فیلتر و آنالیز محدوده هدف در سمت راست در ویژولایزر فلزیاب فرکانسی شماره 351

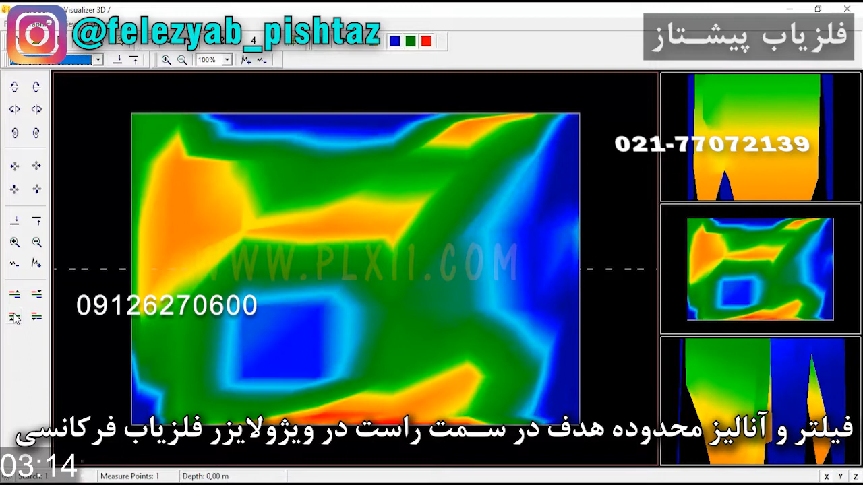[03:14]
این باز هم اینجا هست F6 ببخشیم و سه بالا رو بش بدیم این خیلی سفتیه این یه سفتیه خیلی بزرگه یک رو بش بدیم و دو صفرش بکنیم
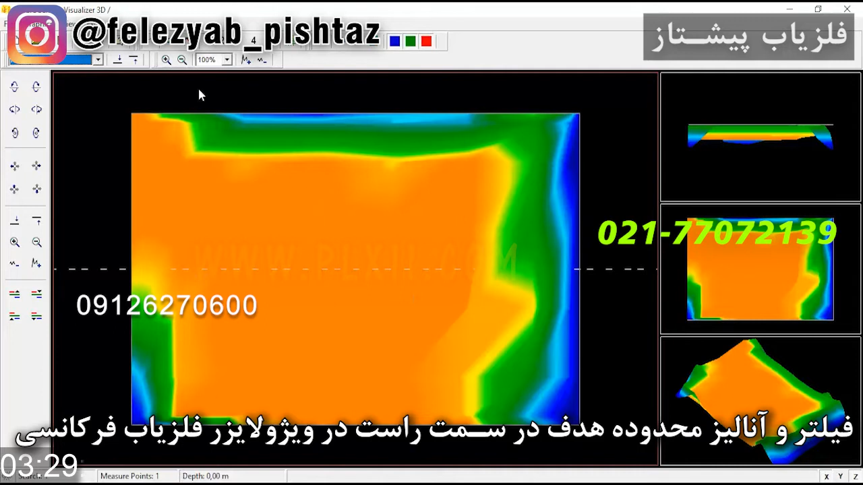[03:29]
این محدودهی که این داره نشون بیده منابع متفاوته
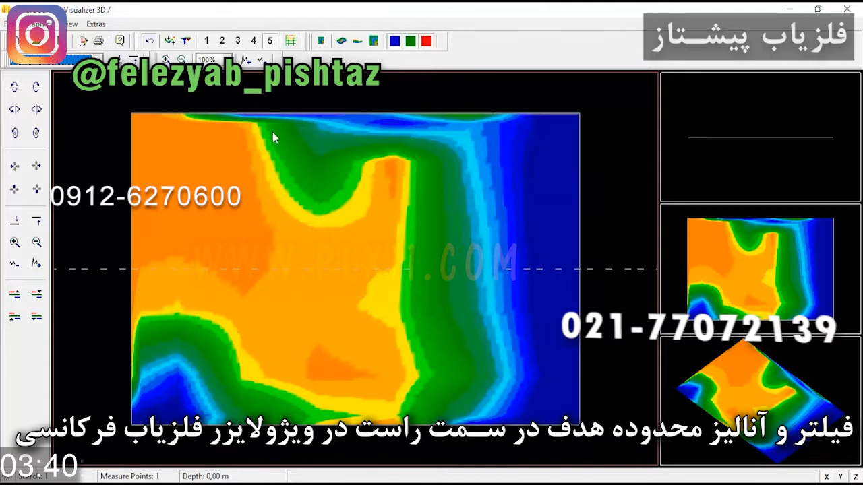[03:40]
این ربطی به اون هدف اصلی نداره اینجا متوجه میشیم که دو منبع در اینجا وجود داره یکی سمت چپه احتمالا یکی سمت راسته برای همیه انتر پولیت دو رو میدیم
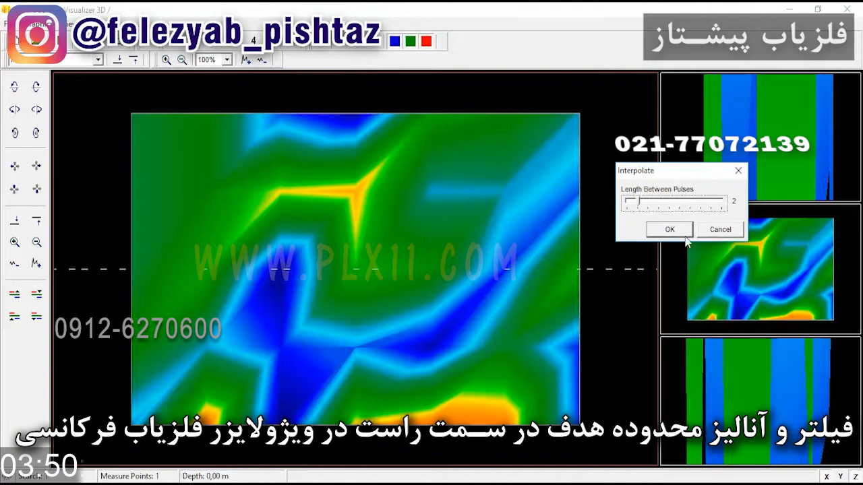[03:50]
که صفحه آشکار تره اینجا این واضح تره دو پایین دو لکه اومد با یه ست در اینجا
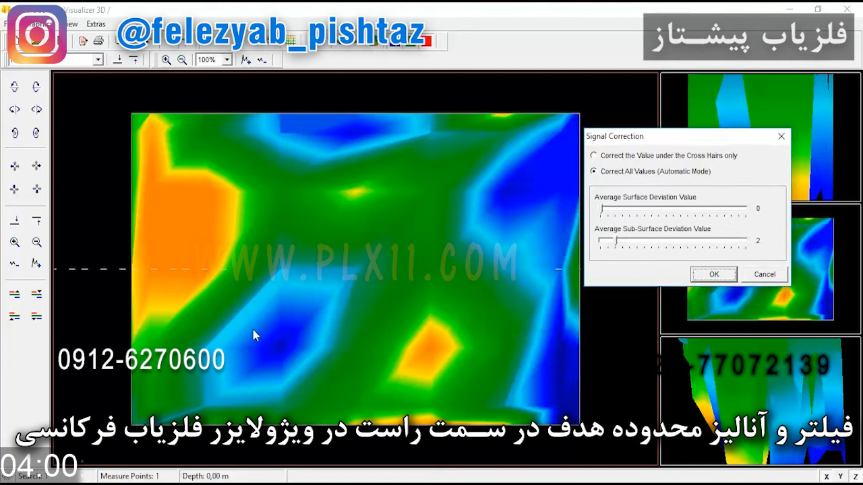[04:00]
دو بالا این باز اینجا ظاهر شد پس اینجا چند هدف یا چند منبع کنار همه و دو
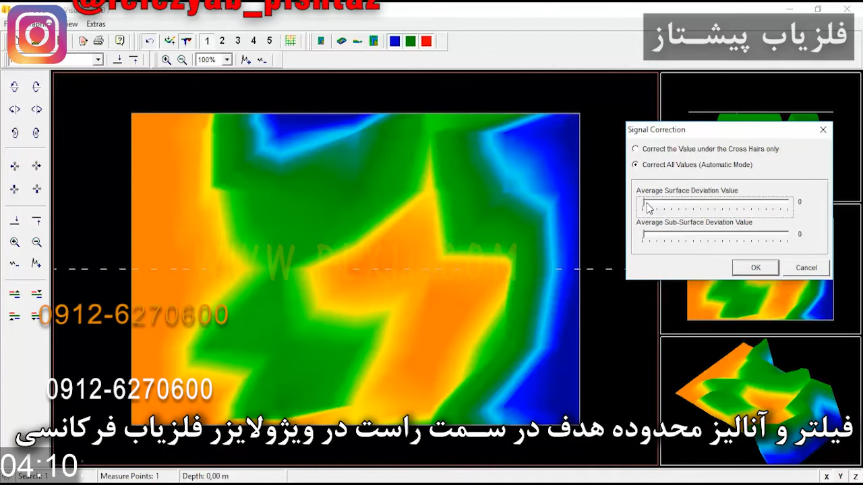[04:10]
صفرش مورد خب این در از چند منبع یه منبع این وره یه منبع در این وره قرار داره ولی این که ببینیم هدف اصلی هست میتونیم بیان یازده پایین رو بش بدیم
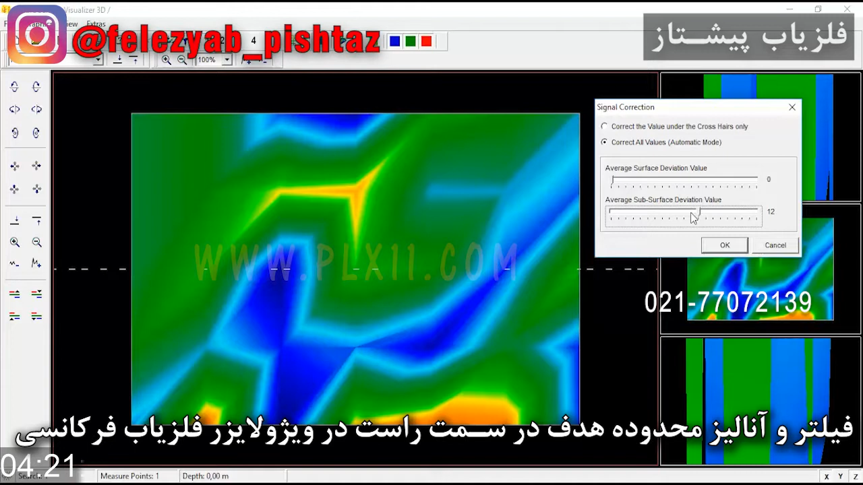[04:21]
صفرش کنیم پونزه بالا رو بش بدیم که ببینیدیم باز اومد این گوش
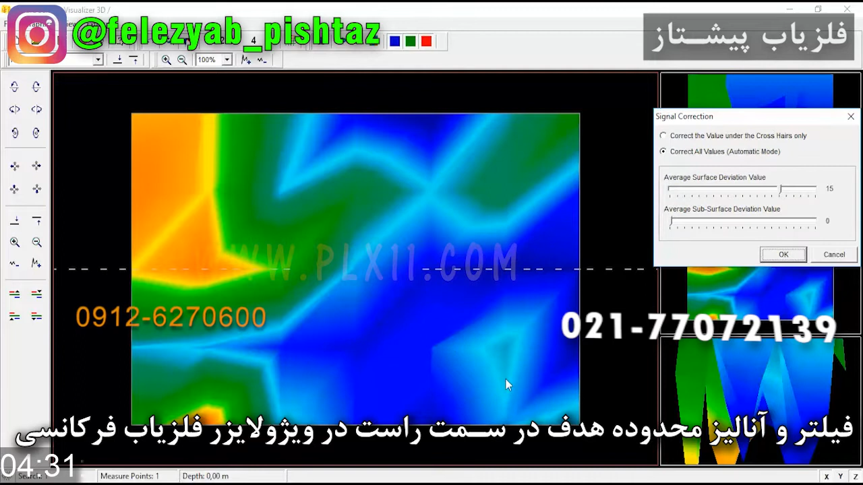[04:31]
وقتی در مرکز هدف نباشیدید اتفاق میفته ده رو میدیم شاید هم دو هدفه انترپولیت یک
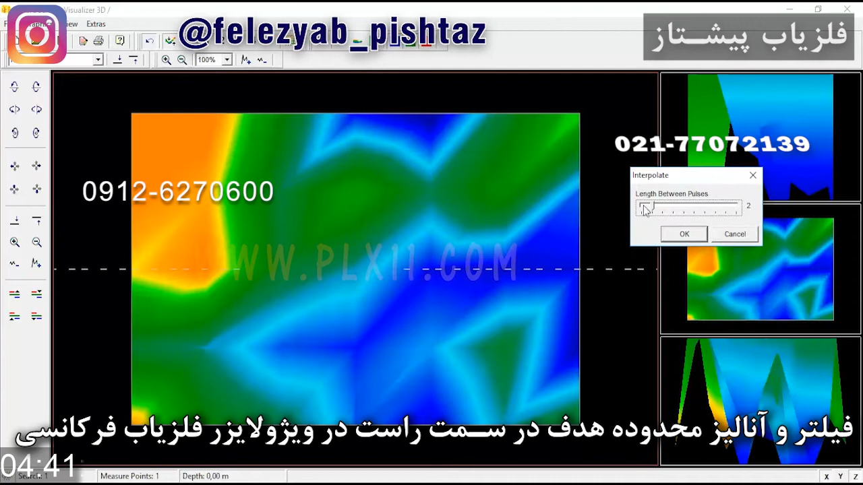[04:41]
یک والا و دو صفرش ببینید باز اومد این صفرش این پس معلومه که این محدوده محدوده یکی اطراف این هدفه ولی هدف در این محدوده قرار داره ولی یه منبعی دیگه هم در این
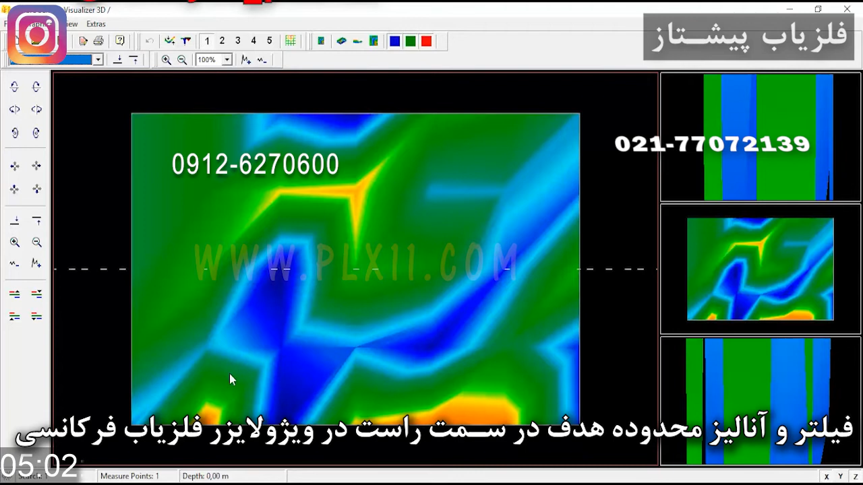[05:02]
بره یعنی قابلیت این هست که دو هدف در اینجا قرار گرفته باشه ولی اگر بیاییم بیست پایین رو بنابرای ویدیو های صد بدیم بالا سفت پایین رو سفت کنیم بالا رو بیست بدیم
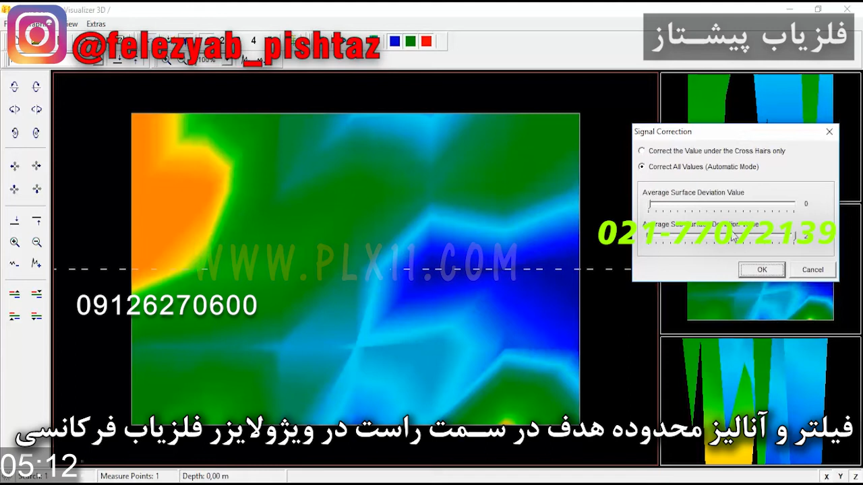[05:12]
و بیاییم اینجا ده رو بدیم ببینید خیلی شبیه عدد یازده شد انترپولیت یک رو بدیم
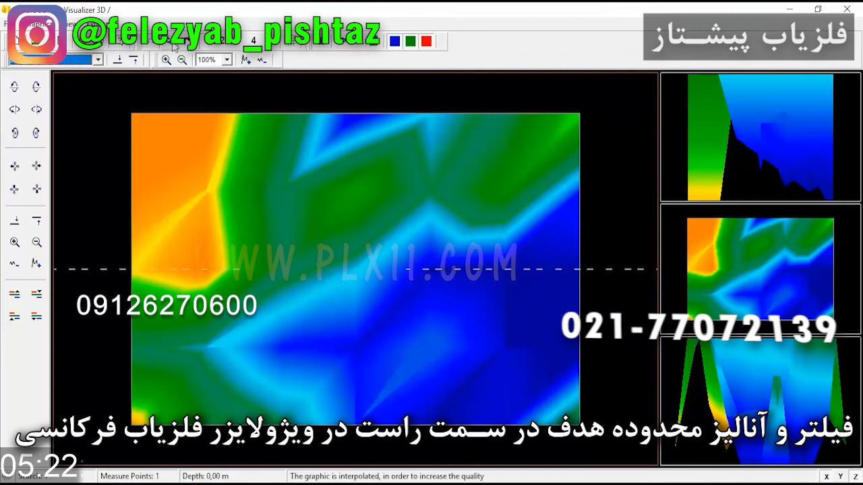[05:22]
و عدد یک رو بدیم
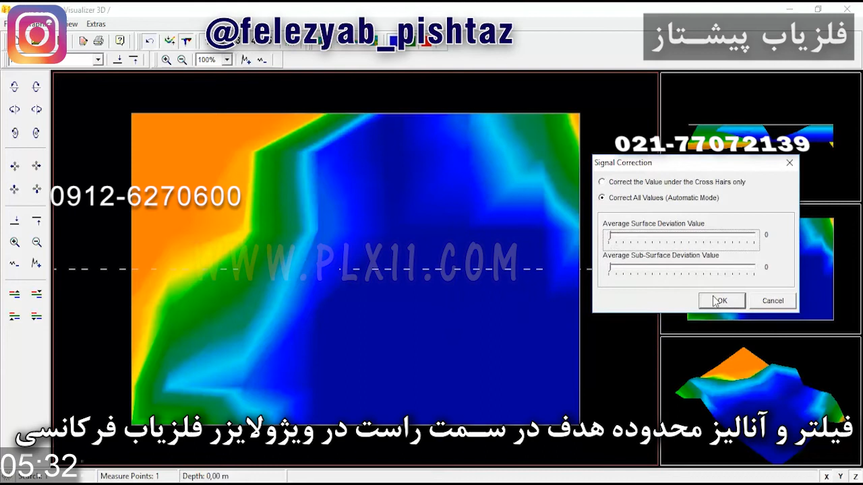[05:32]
باید دو سفرش کنیم خب این ترکیب اون رو نداد ترکیب یازده رو نداد پا این وجوده هدفه تو این محدوده دیگه تایید میکنه این رو دیگه اصلا نمیشه ردش کرد باید نوخته دیگه میسیجا